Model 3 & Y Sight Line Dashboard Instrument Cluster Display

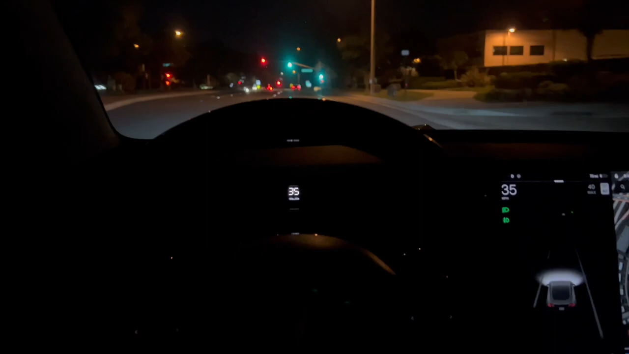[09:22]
Look at how easily you can see your constant speed going down the street.